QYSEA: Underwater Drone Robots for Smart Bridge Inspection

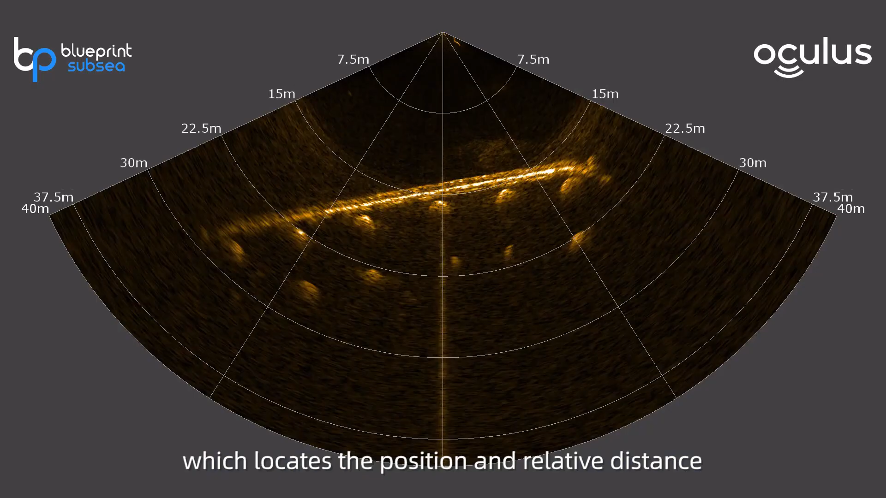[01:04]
which locates the position and relative distance of underwater objects in turbid conditions.
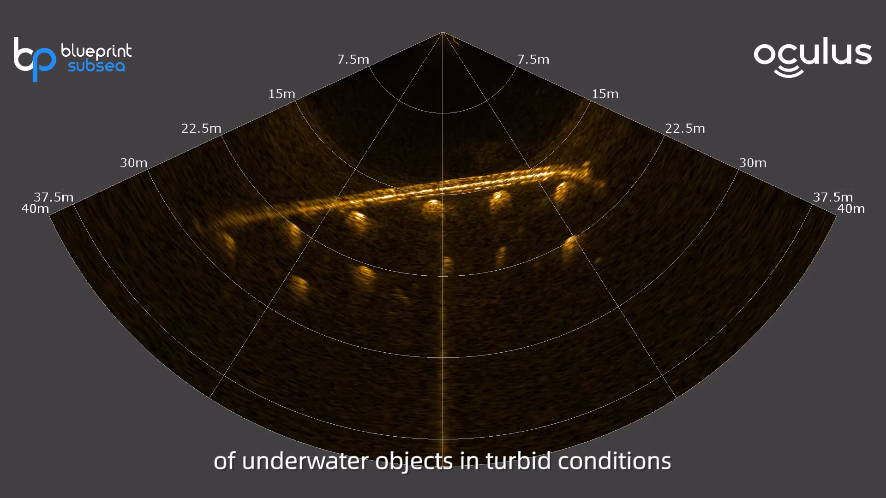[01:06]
Efficiently identify and inspect the various structural elements of the bridge.